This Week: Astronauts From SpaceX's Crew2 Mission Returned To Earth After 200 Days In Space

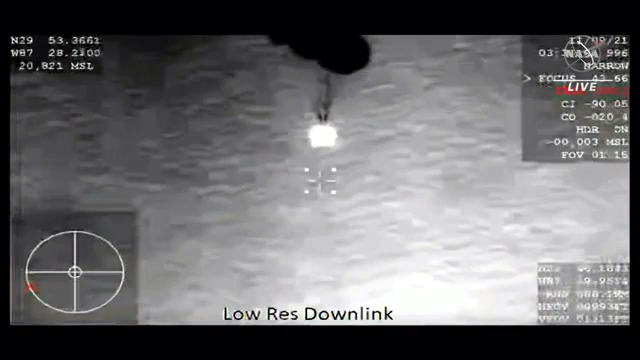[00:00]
And the descent rate is as expected.
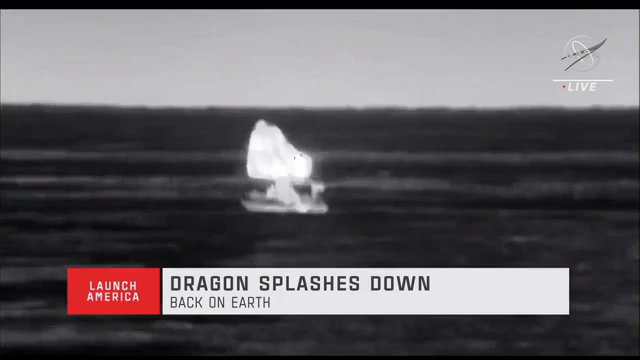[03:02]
Confirmation that the main parachutes have been cut, and you can see from a thermal imaging camera that the fast boats are already on their way to meet up with Crew Dragon Endeavor.